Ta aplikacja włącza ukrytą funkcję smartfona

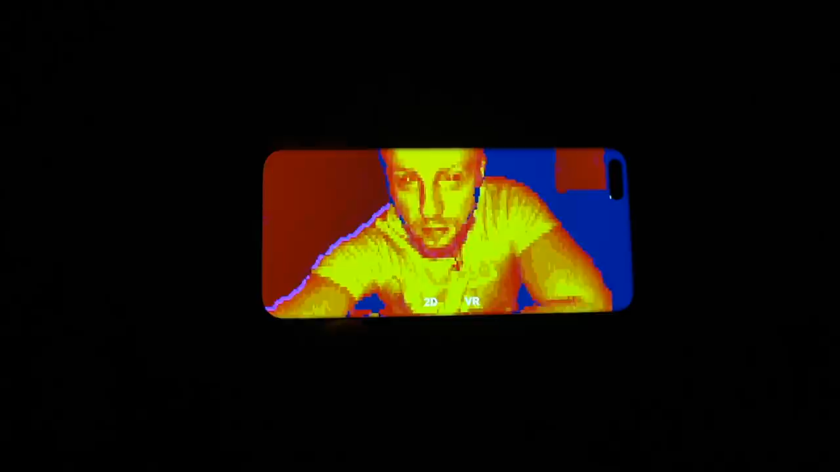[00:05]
Tak, jeszcze parę lat temu to była jedna wielka ściema, ale okazuje się,
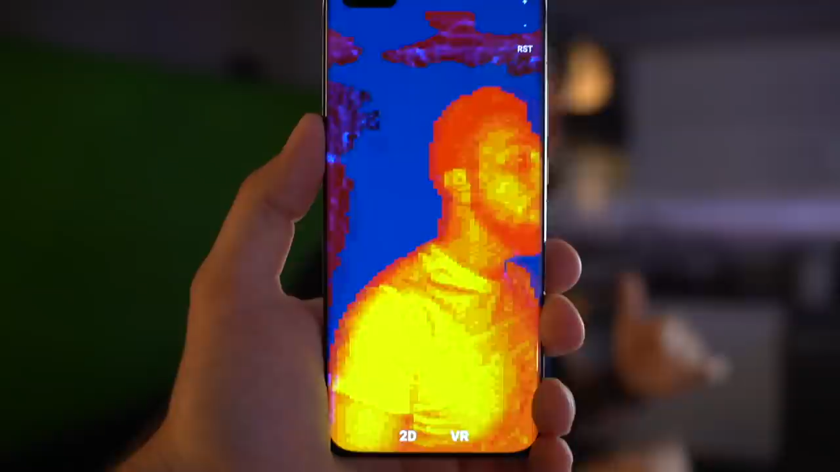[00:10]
że dzisiaj niektóre smartfony są wyposażone w czujniki, które pozwalają zobaczyć obraz w podczerwieni.
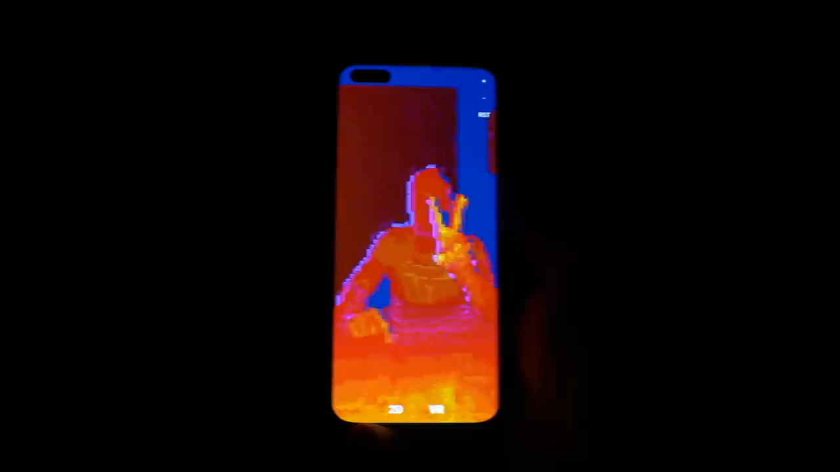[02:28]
Mowa właśnie o wykorzystaniu danych zbieranych przez ten czujnik. Co ciekawe, te aplikacje można pobrać normalnie ze sklepu Google Play.
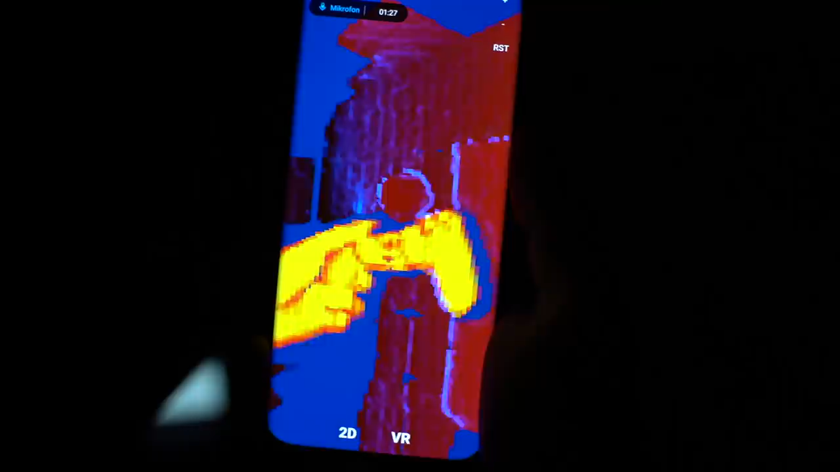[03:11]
Czerwony reprezentuje informację o głębi, zielony mówi o pewności informacji z czujnika TOF, natomiast niebieski informuje o wykryciu krawędzi obiektu.
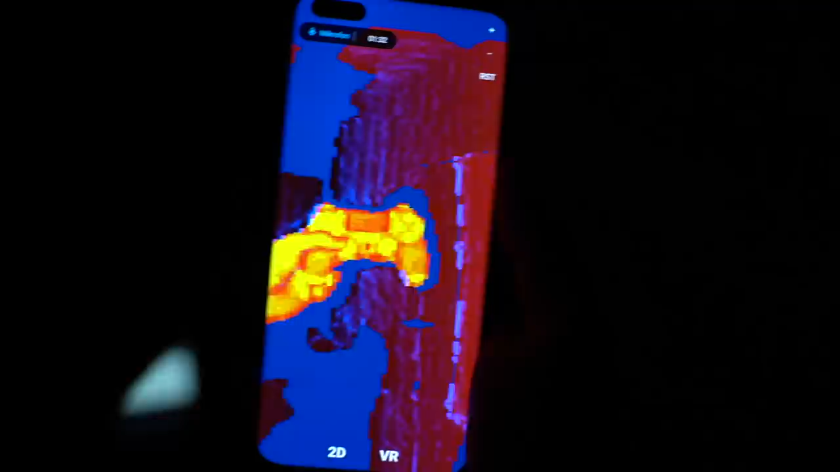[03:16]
Także całkiem przejrzyście. Ale jak to w ogóle wszystko działa?
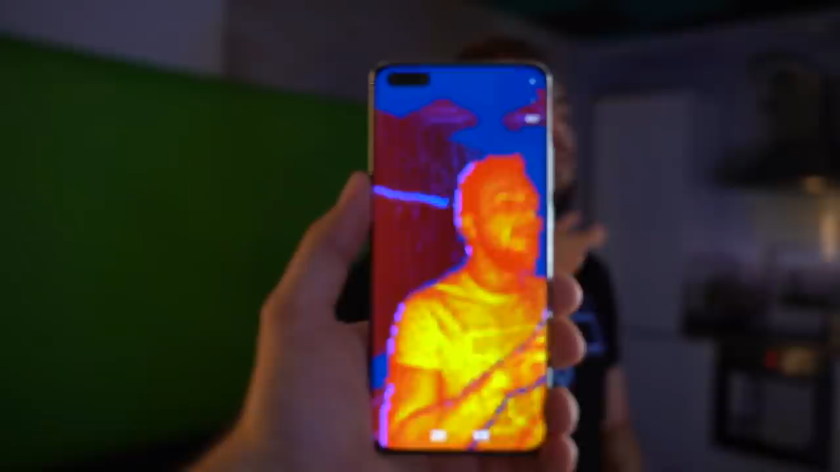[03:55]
Jest jednak jedna wada – rozdzielczość i brak kolorów, dlatego o zdjęciach wysokiej jakości z czujnika TOF możecie po prostu zapomnieć.